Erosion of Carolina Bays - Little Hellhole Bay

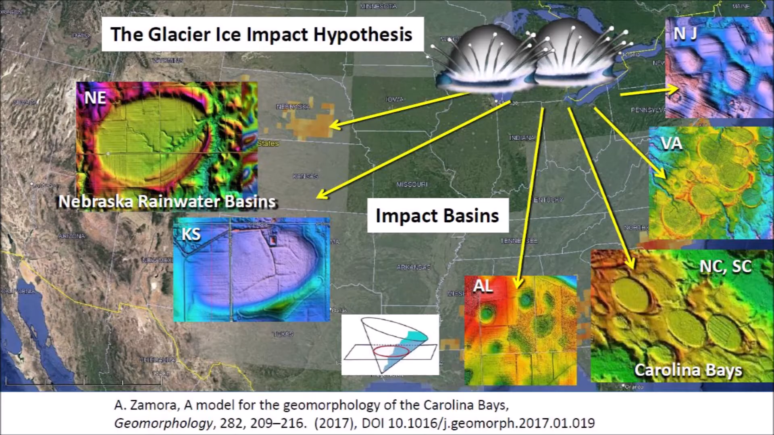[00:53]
ice created inclined conical cavities that became shallow elliptical basins by viscous relaxation. In Nebraska, these basins are called rainwater basins and along the Atlantic Coastal Plain they are called Carolina Bays. Little Hell Hole Bay is a well-formed Carolina Bay in the Francis Marion Forest Preserve, but the U.S. Geological Survey seems to include the surrounding swamp areas in the definition of Little Hell Hole Bay. The rim of this bay is very faint and of low relief. The southern part of the rim of the bay can be seen clearly in the LiDAR imagery,
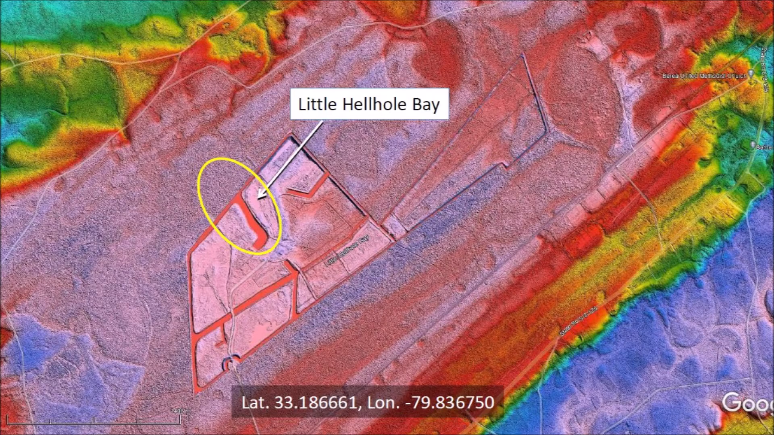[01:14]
but a heavy forest canopy obscures the northern half of the bay. The neighboring landscape does not have many Carolina Bays.
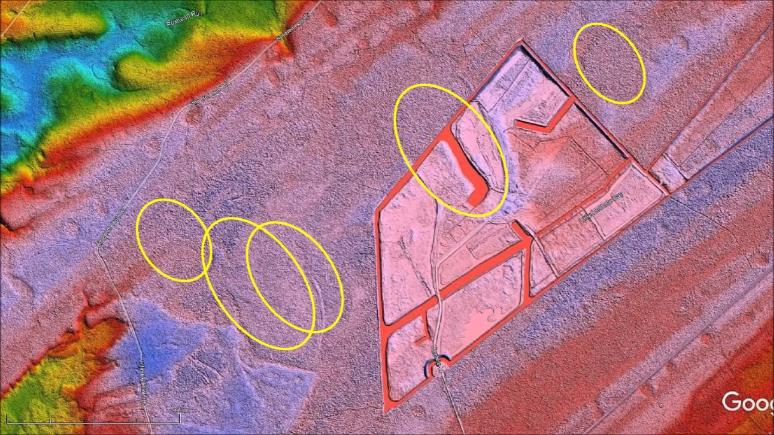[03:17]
The area where Little Hell Hole Bay is located has rims of Carolina Bays that are about to disappear. It is important to understand how water erosion washes away the rims of the Carolina Bays, because the absence of bays on some terraces has been interpreted as a method of deducing their time of emplacement.
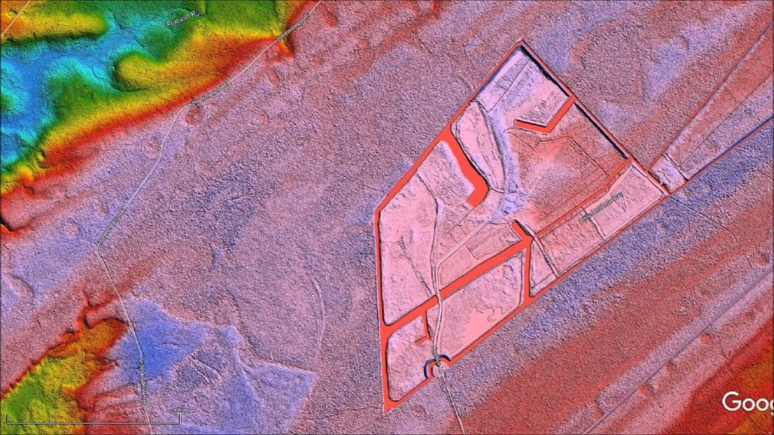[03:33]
Determining the rate of erosion of the Carolina Bays could be used to determine the age of the bays in the same way that the rate of decay is used for radioisotope dating. The Glacier Ice Impact Hypothesis proposes that the Carolina Bays originated as secondary impacts by ice boulders ejected by an extraterrestrial impact on the Laurentide Ice Sheet 12,900 years ago. The Carolina Bays are elliptical conic sections because they originated as penetration funnels, which are inclined conical cavities.
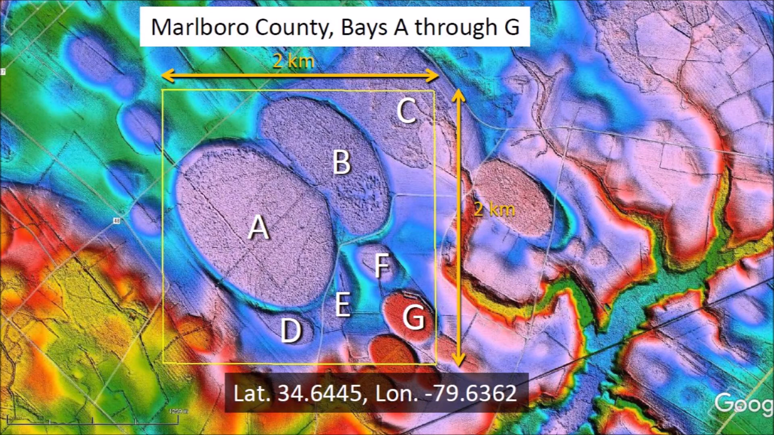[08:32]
This image shows an area of 4 square kilometers with many overlapping bays in Marlborough County, South Carolina. When we add the energy required to create the Carolina Bays,